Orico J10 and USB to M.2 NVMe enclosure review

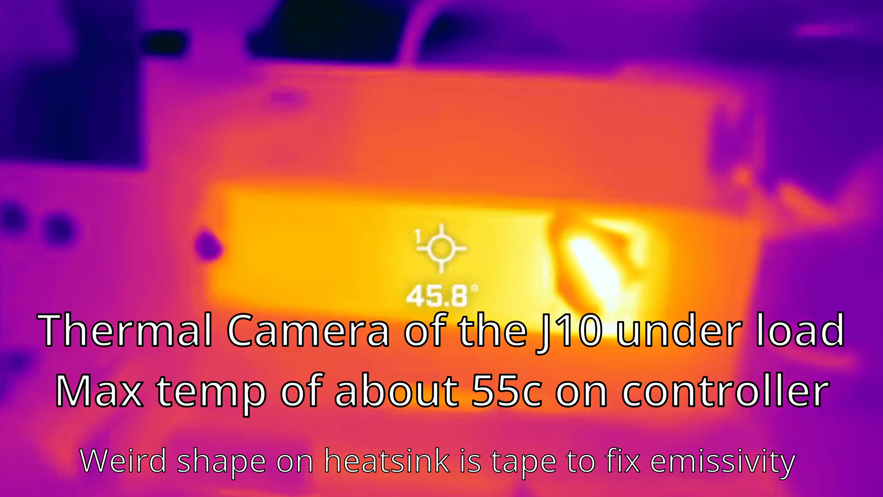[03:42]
I didn't see the temperatures ever get to an unacceptable range when used in an open-air test bench with very little airflow. But one thing I do want to note is it seems like the temperature sensor has an issue on this SSD,
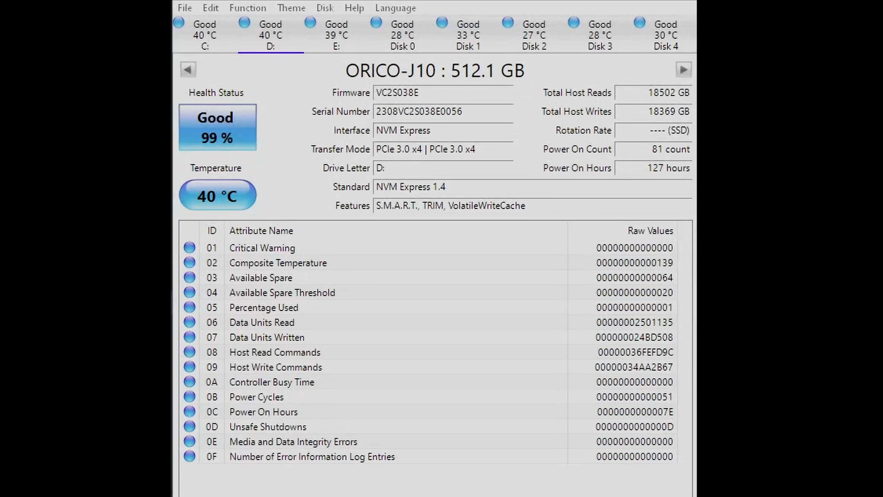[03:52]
as it always reported 40 Celsius in all of my testing across multiple different systems and OSs. That seems like a bug. Putting it inside the enclosure got some relatively warm temperatures.
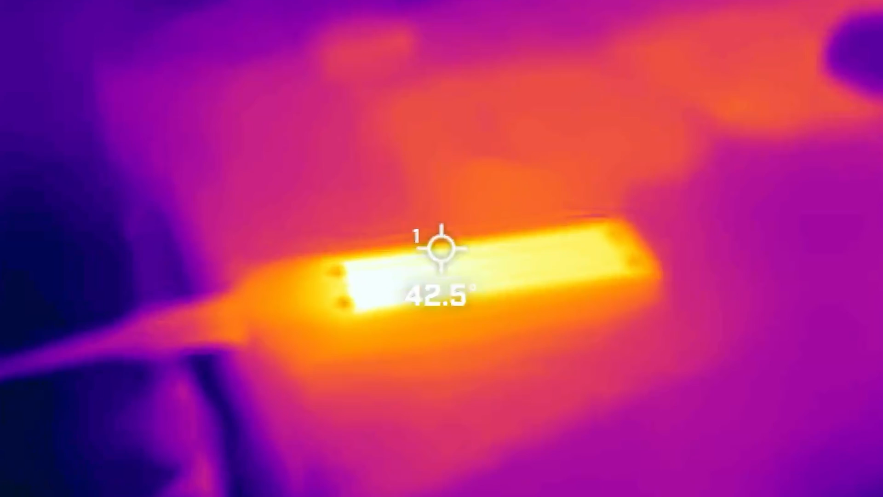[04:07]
Using a thermal camera, I saw temperatures of roughly 47 Celsius on the external heatsink in this enclosure, but didn't see any noticeable thermal throttling or issues.
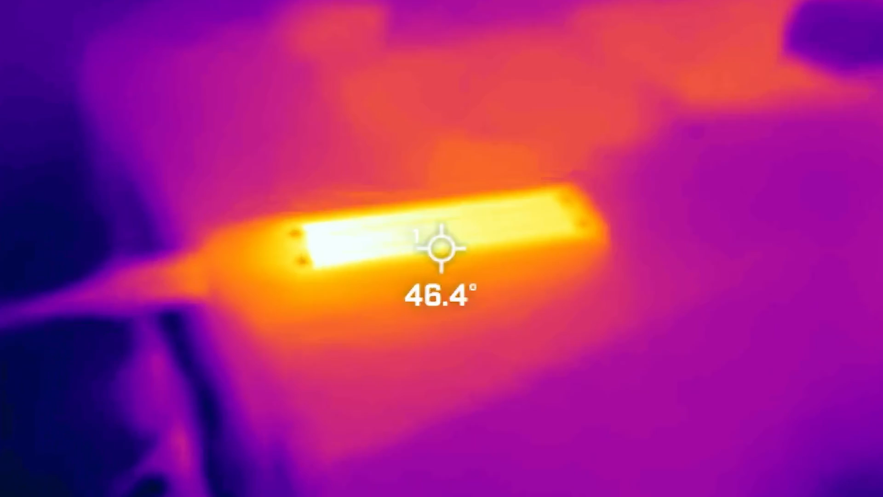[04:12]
It was very warm to the touch, but not hot, I'd say. I also saw some hot spots on the bottom of the enclosure,
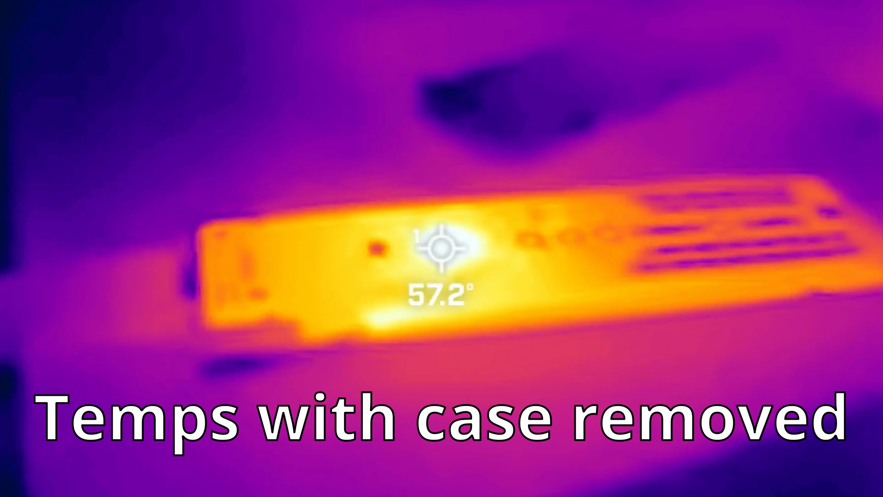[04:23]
likely where the little controller that converts USB to NVMe signals was located. Putting in a higher power SSD in this enclosure, in this case an SN850X, raised the temperatures a bit more.
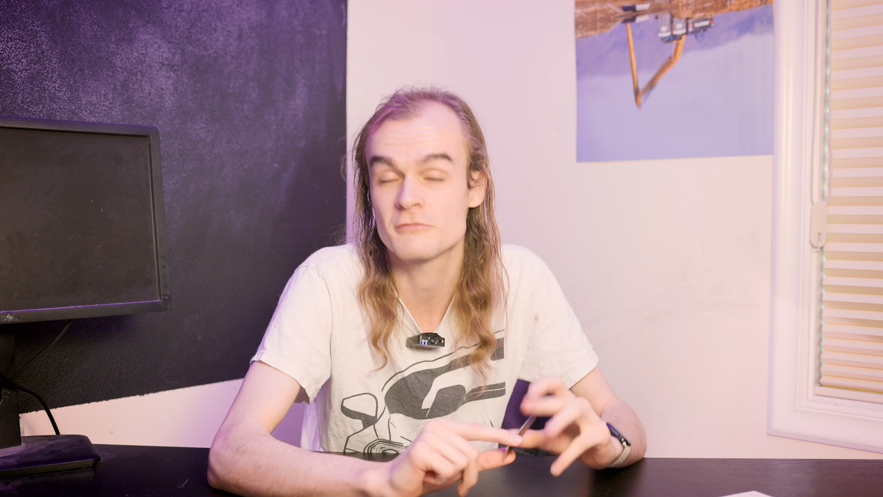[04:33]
I got external temperatures of roughly 57 Celsius,
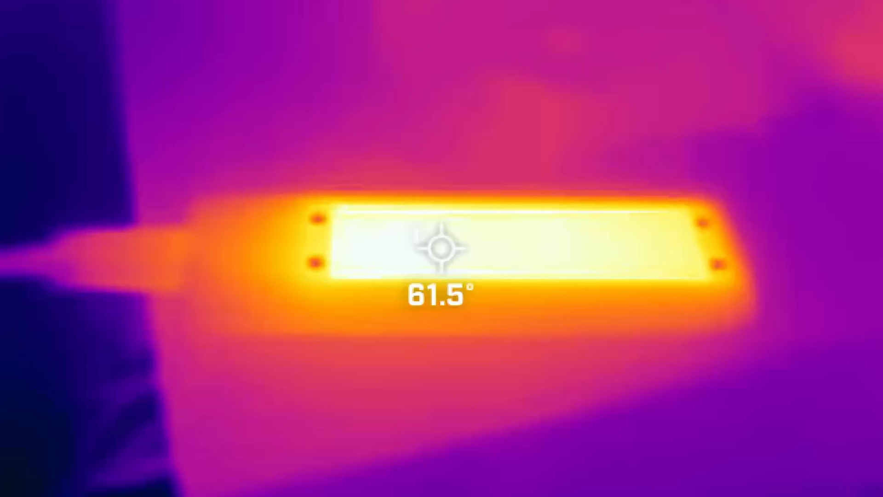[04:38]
and temperatures on the drive of about 80 Celsius, which is quite hot for these drives.